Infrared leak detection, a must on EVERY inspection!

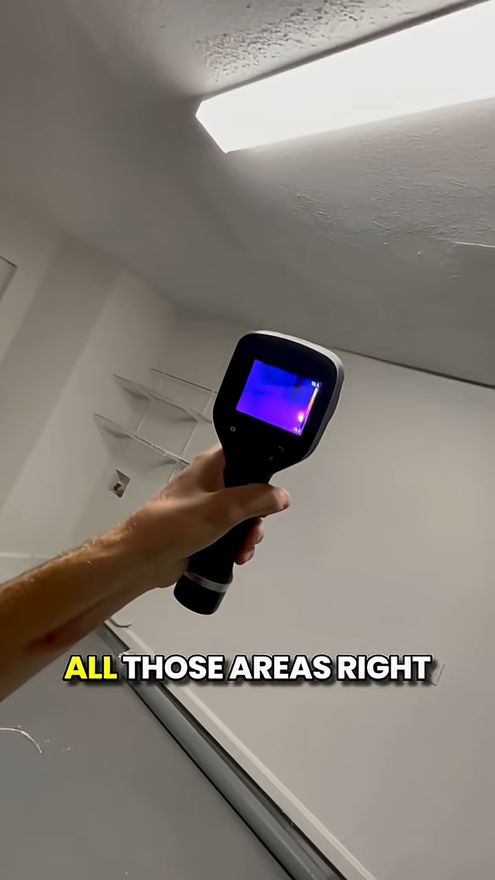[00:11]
all those areas right there have already determined not elevated moisture
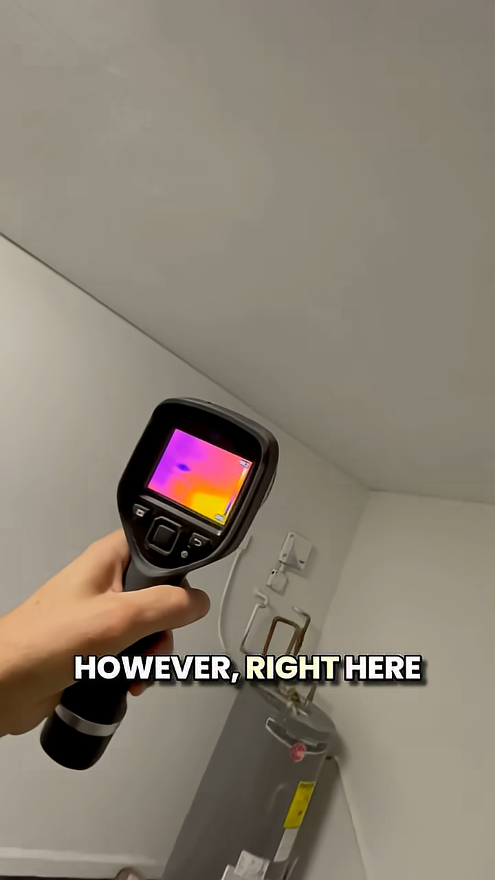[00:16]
however right here you can kind of see where they've done some patching right